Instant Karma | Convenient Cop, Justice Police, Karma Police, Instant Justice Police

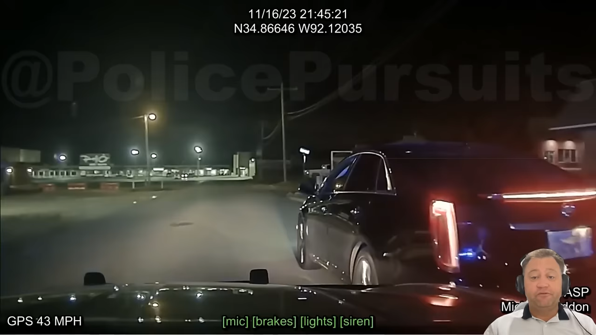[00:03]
Beginning with a scene set in the darkness of night, the red and blue lights of police cars illuminate.
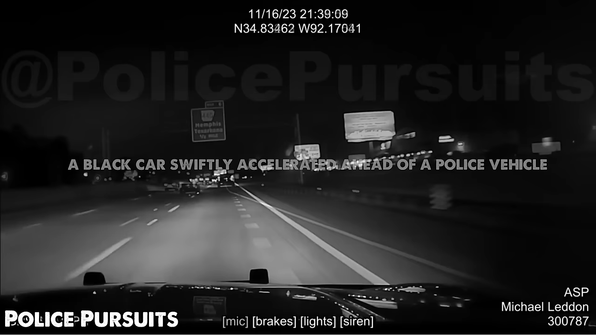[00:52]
a black car swiftly accelerated ahead of a police vehicle and changed lanes without signaling.
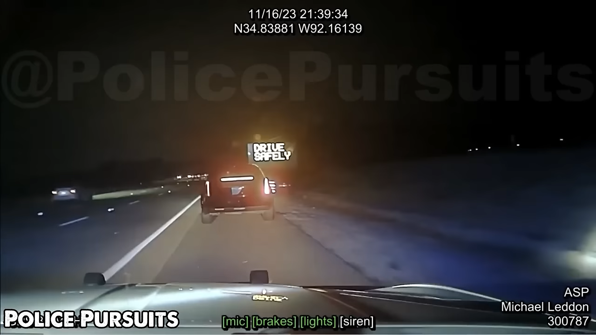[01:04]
The police ultimately requested that the car pull over for inspection. Exiting the vehicle, the police officer asked for the driver's documents.
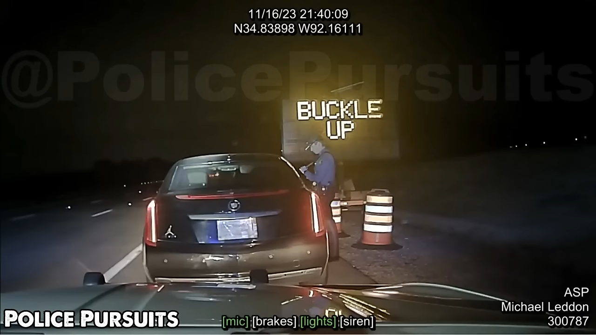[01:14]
The driver claimed to have forgotten them and needed to call his wife. The suspect then accelerated at high speed and attempted to flee. The patrol officer re-entered their vehicle and initiated a pursuit.
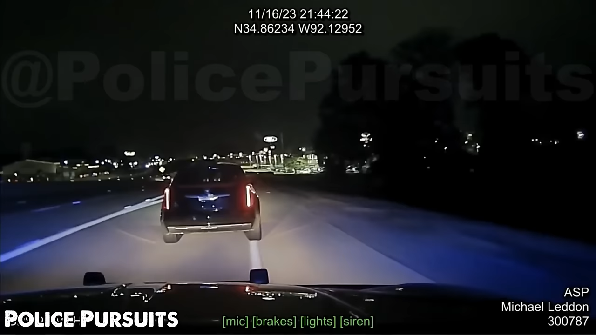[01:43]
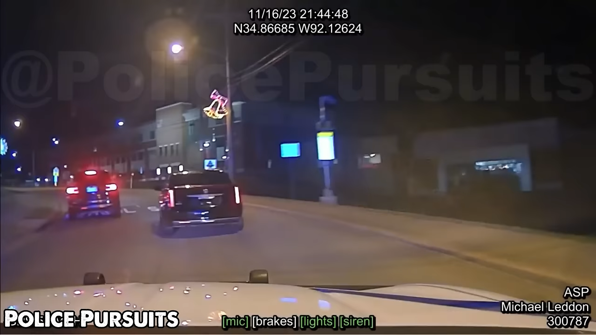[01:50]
After reporting to police headquarters, the officer closely followed the suspect's vehicle, providing a real-time update on their changing lanes and changing routes. Upon assessing the situation and the suspect's reckless behavior, law enforcement decided to intervene.
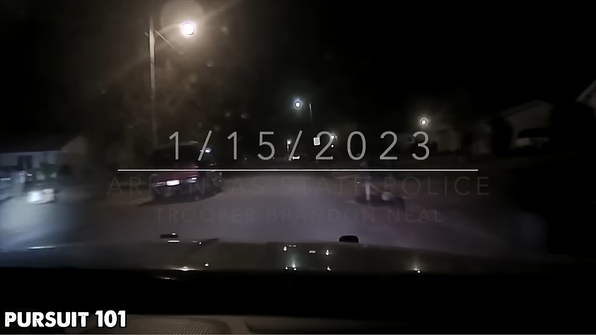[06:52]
2023, when the Kansas State Police Patrol received a report about a reckless driver on the road. The driver appeared to be impaired, and upon encountering the police, the daring vehicle attempted to flee.
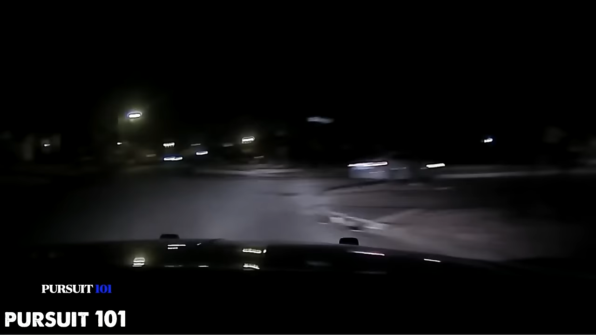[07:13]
However, the vehicle swerved dangerously, making it difficult to determine its direction.
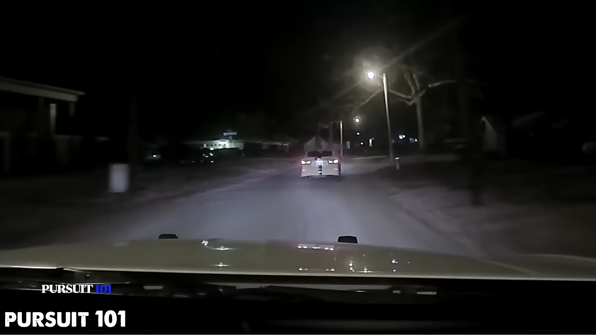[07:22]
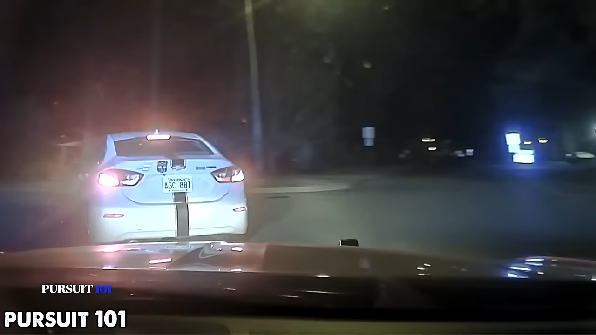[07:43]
As the police closed in, a woman sitting in the driver's seat immediately took off running.
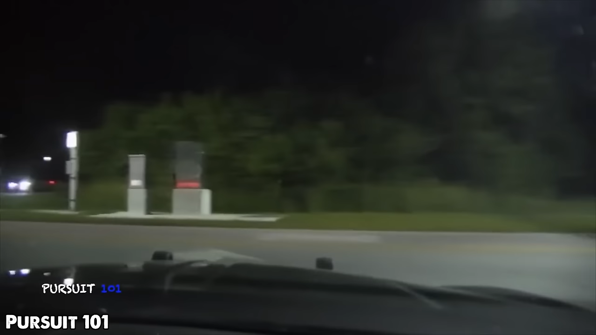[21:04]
A cargo truck, after fleeing a checkpoint, became the subject of a police pursuit.
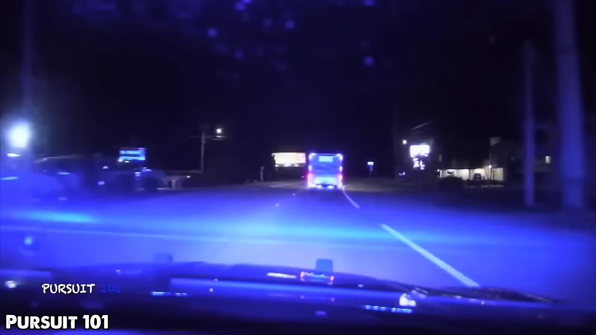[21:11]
The driver of the truck was identified and losing control on the road. And despite approaching and requesting the driver to stop, he continued to flee.
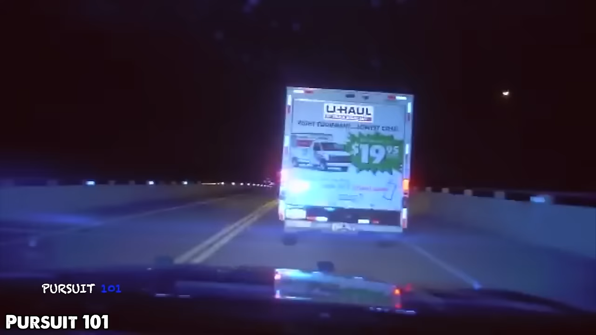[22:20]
After pursuing it for about 10 miles, the police decided to execute the next intervention,
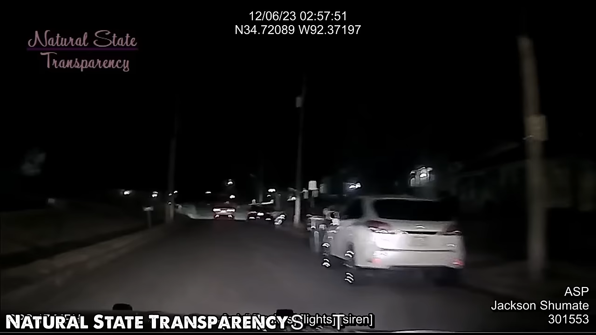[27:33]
A Kansas State Police Team A engaged in a pursuit for a stolen white vehicle. The police are closely following the pursued vehicle. The pre-pursuit concludes as the vehicle goes through all of the streets and crashes into a tree behind a residential property.
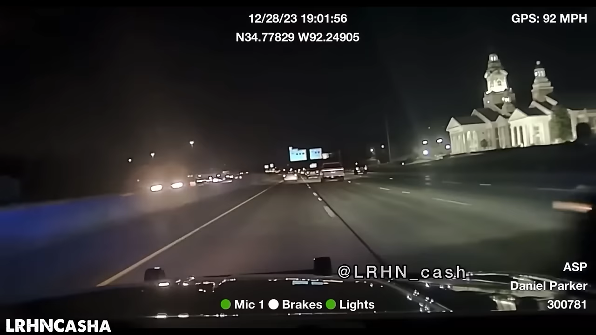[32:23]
After identifying the vehicle and its direction, the police officer swiftly pinpointed the suspect's car. Upon hearing the police siren, the suspect accelerated in an attempt to escape. And with numerous vehicles on the road, it poses a significant obstacle to its pursuit.
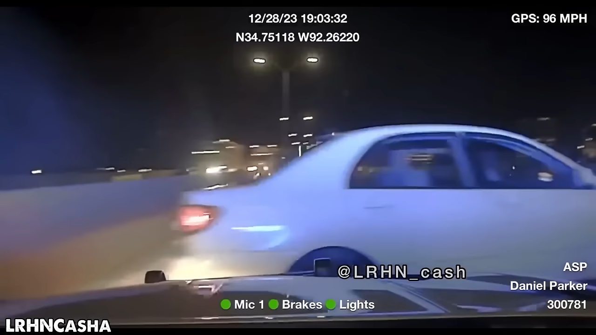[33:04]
Closing in and executing a successful pit maneuver, the officer quickly brought the fleeing suspect to a halt.
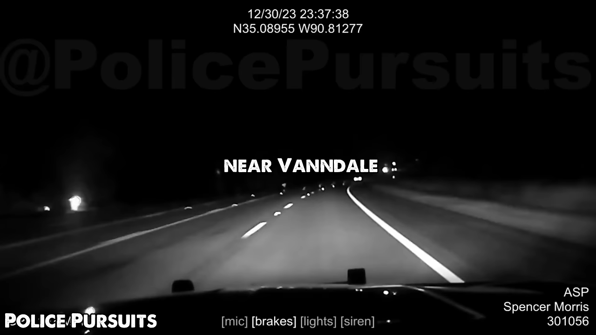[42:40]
Vandale at excessive speeds of 120 miles per hour. The suspect's vehicle spun clockwise and came to a stop in the middle of Highway 1.
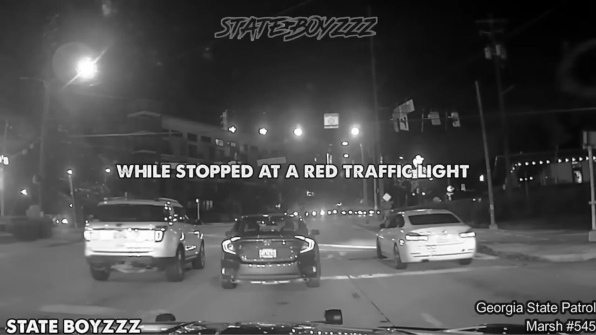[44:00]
a patrol officer experienced a tense situation while stopped at the red traffic light that had just turned green at Peterman Road and Peterman Circle.